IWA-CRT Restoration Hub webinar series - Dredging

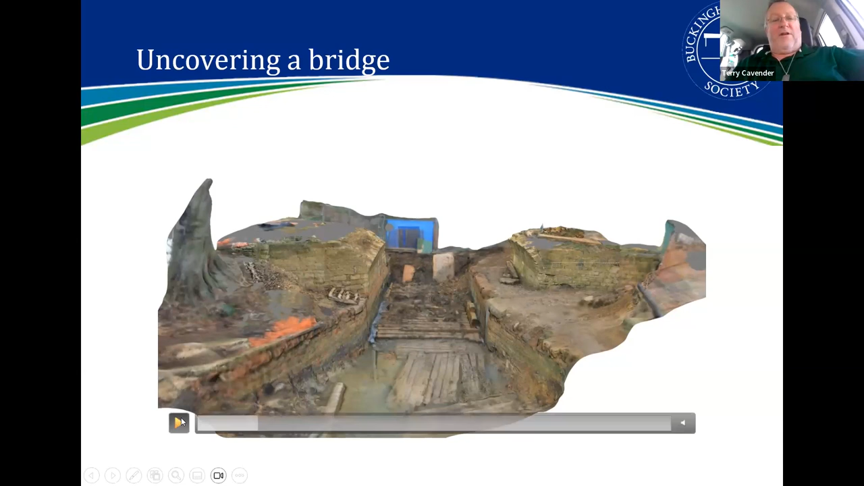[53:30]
you can see but if you actually zoom in on the actual imaging of this you can get to the point where you can actually read some of the letters stamped on some of the bricks it really is quite an incredible piece of detail um i'll zoom forward across this this then becomes as